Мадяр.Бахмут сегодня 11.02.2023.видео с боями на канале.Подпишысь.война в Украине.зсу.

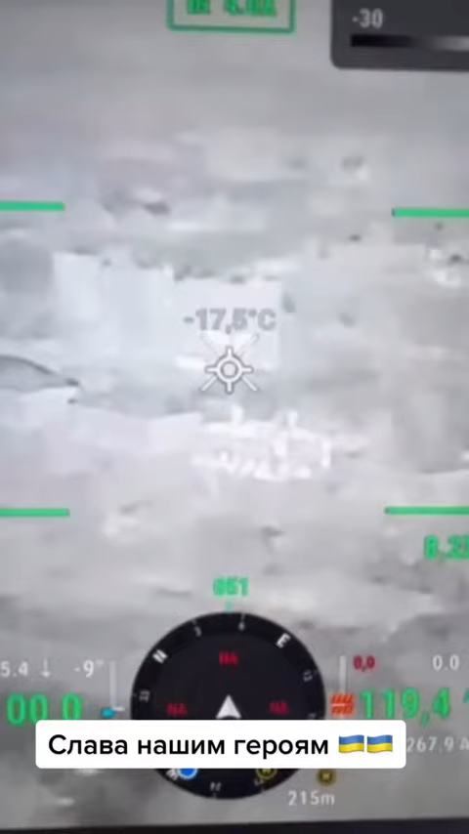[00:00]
On screen: spot -17.5°C
Третя ночі, 11 лютого. Повна хата єбулдєєв на ніч забита, повніша, свідкували за ними. Вон розігрита, яка видно по термаку, що хата розігрита.
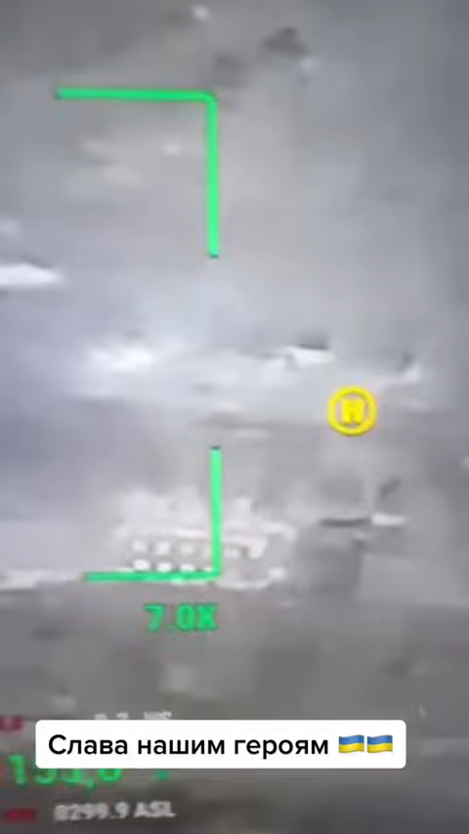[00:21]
Ось, коли хата холодна. Оцея хата розігрита. Бачиш, як ця хижа світиться відносно всіх інших. То не від світла, а від тепла, що там хрубаки напереділи за ніч. Ну що, зараз ми тут підрівняємо. Пряма наводочка на будівельку. Рацюємо. Классно лупив. Ох, давай.
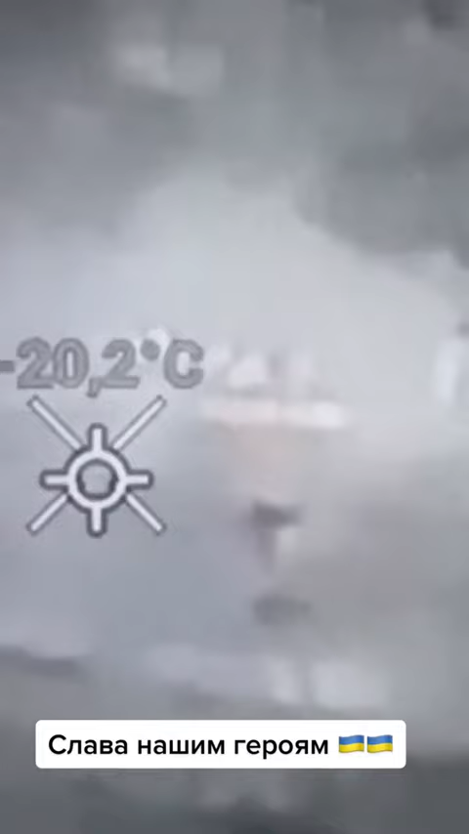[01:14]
On screen: spot -20.2°C
Хрубачня в хаті віддыхла. Хрубачня в хаті віддыхла.